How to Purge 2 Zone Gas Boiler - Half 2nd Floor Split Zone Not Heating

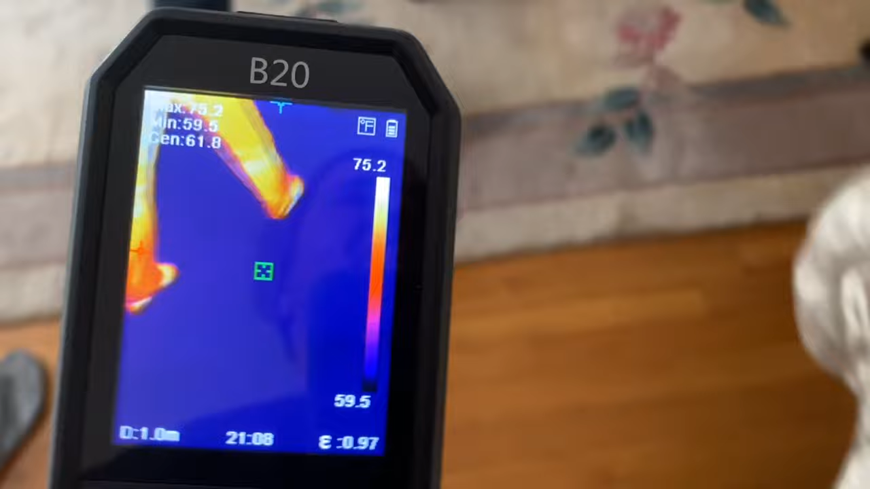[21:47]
Thank you, HIK Micro, for sending this to us. And we have some heat.
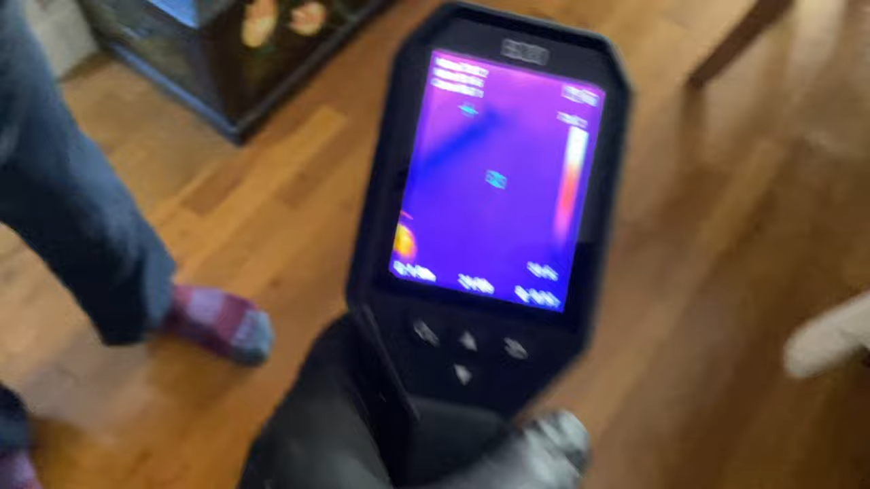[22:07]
No. Just this little loop? Okay.
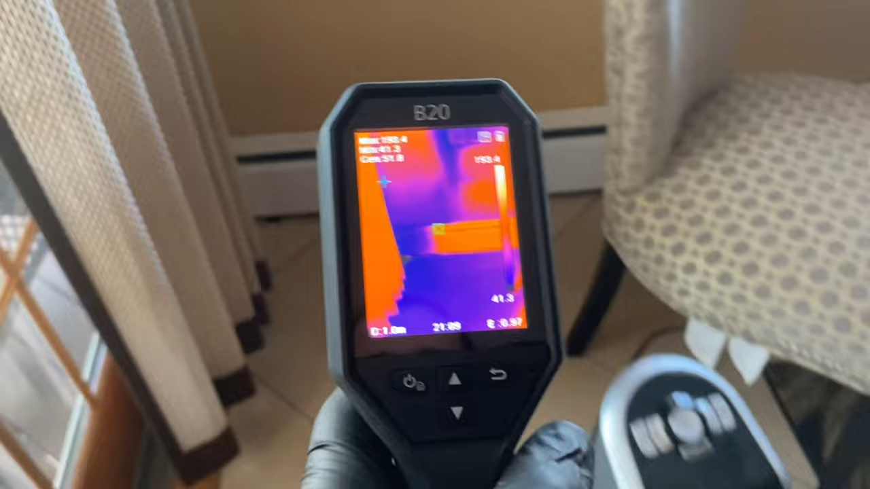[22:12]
And... You see the heat loss in the corner there, by the way. Yeah. There is a hole. Wow, it's cold. 40, 35 degrees at the coldest point.
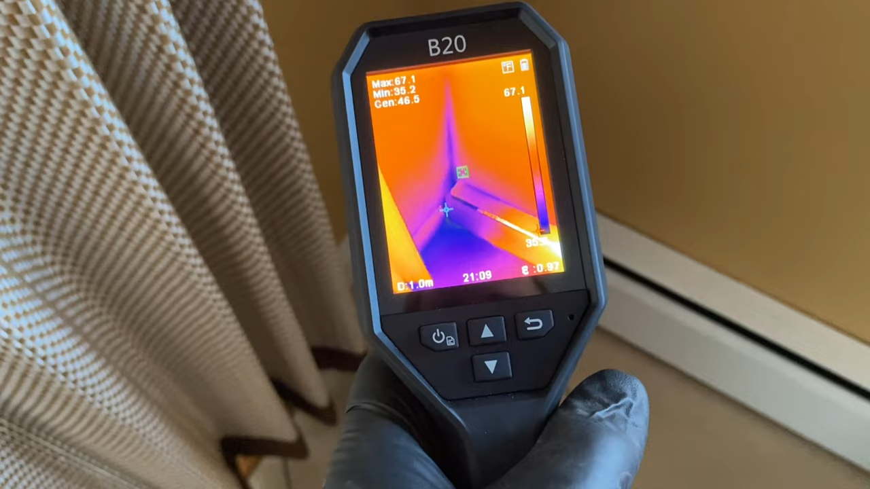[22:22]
Yeah, there's a huge difference in the floor. Look at 24 degrees by this door.
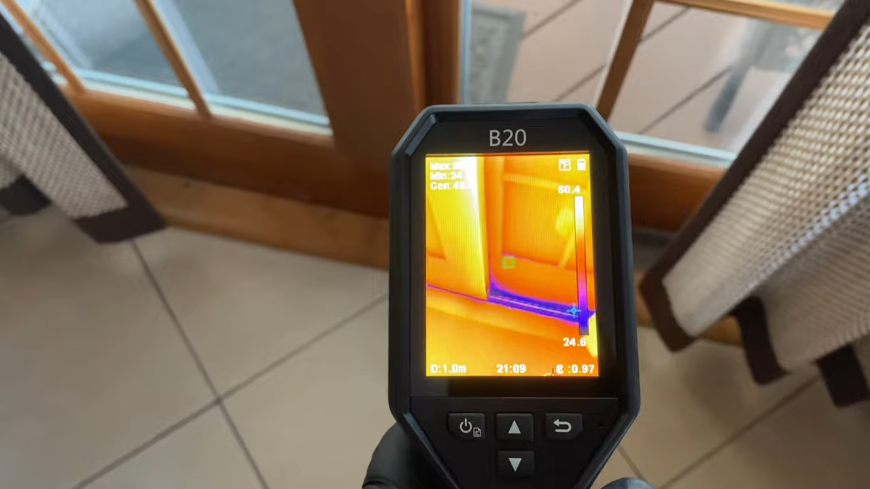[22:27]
Wow. It's crazy.
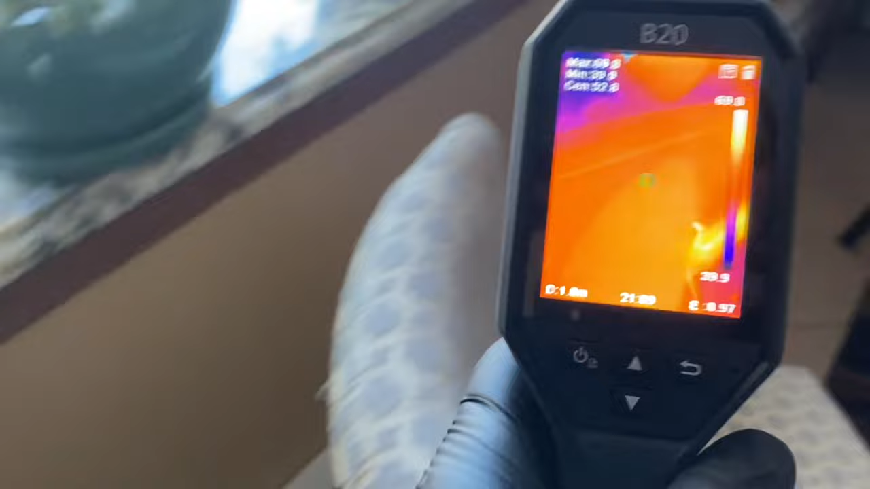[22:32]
It's an Anderson door, right? Hey, nothing wrong with Anderson's.
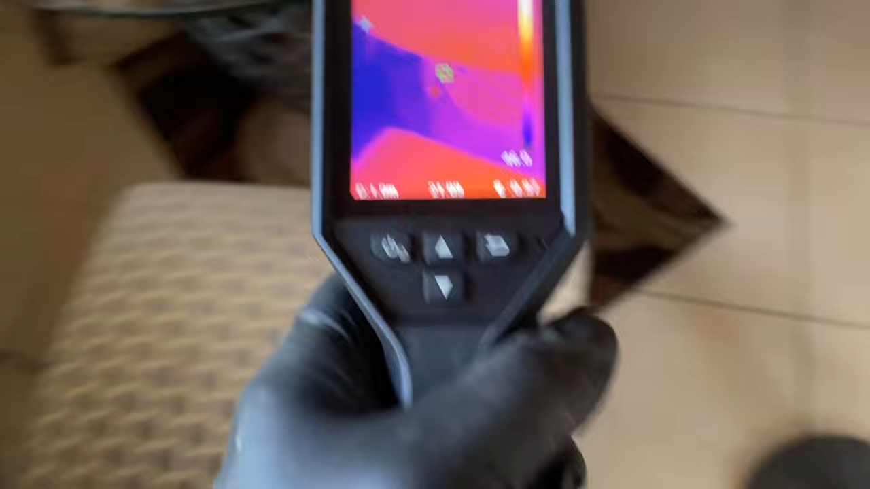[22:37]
It's cold outside. And that's why he's got the heater. Yeah. Wow.
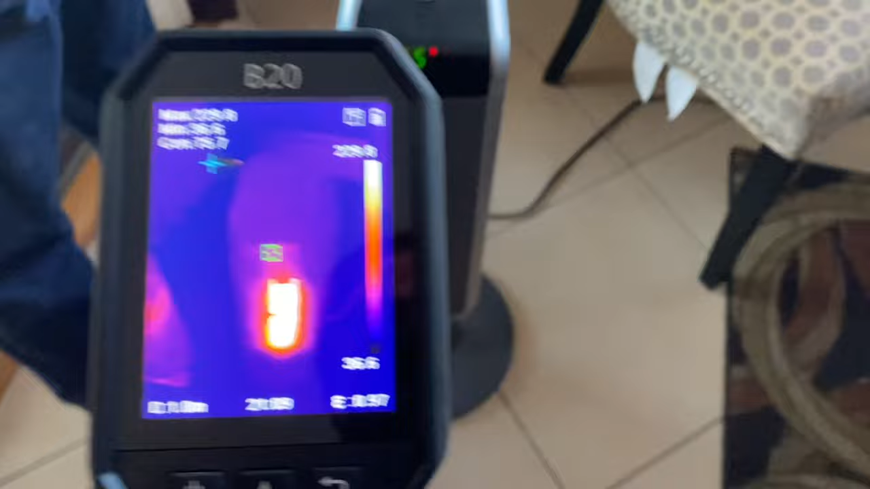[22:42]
All right.
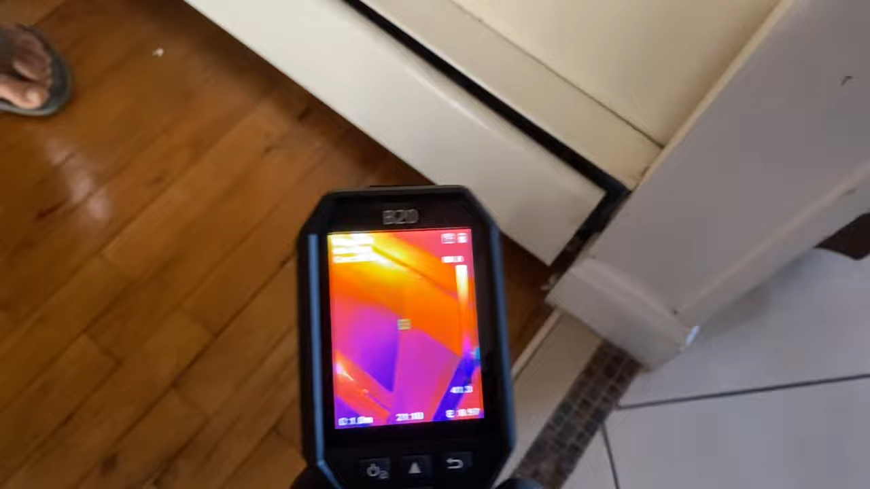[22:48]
Okay. But the crazy how heat loss here.
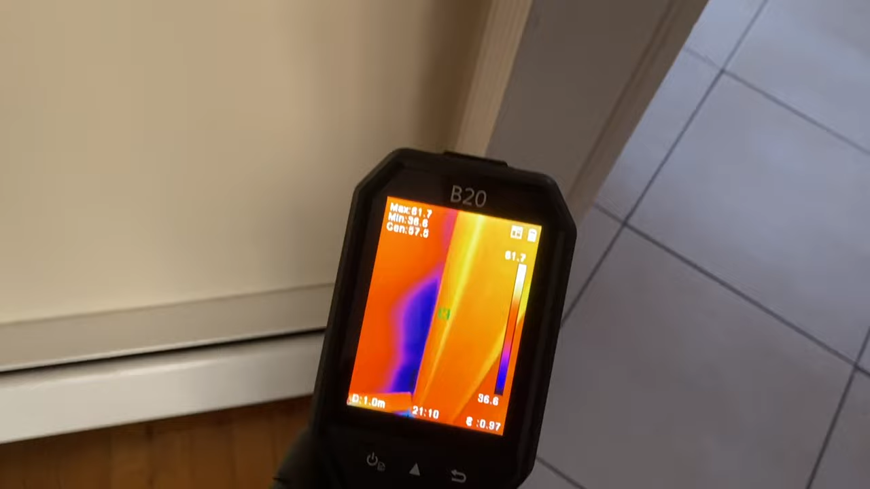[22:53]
Just in that corner too. Yeah. The couple of holes in this.
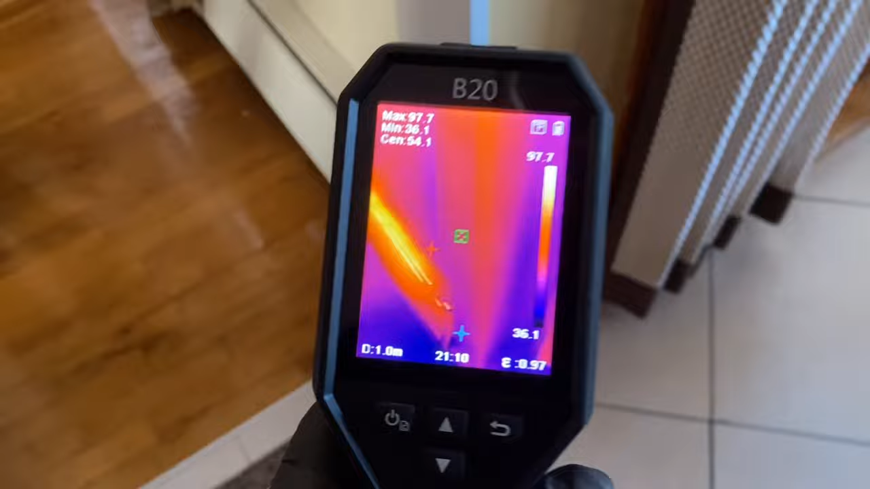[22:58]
It's probably poor insulation just right here. Yeah. Alright. No radiant flooring, huh?
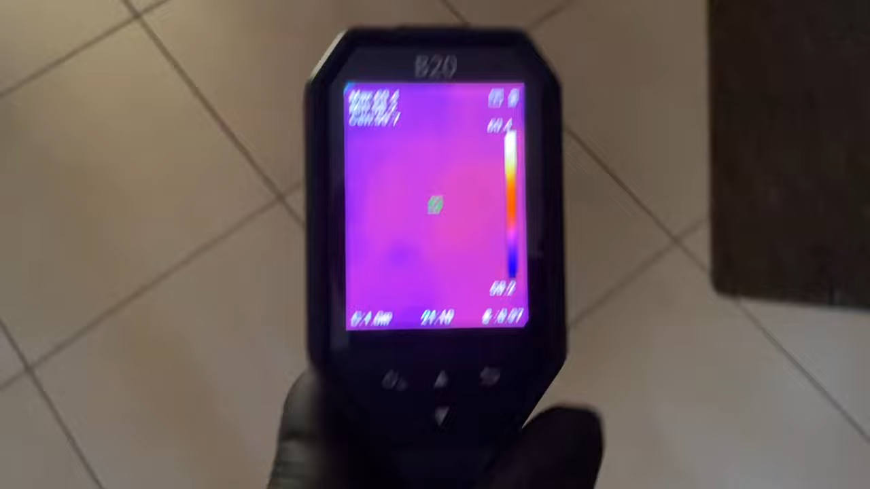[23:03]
Well, when you had no heat. It's yeah.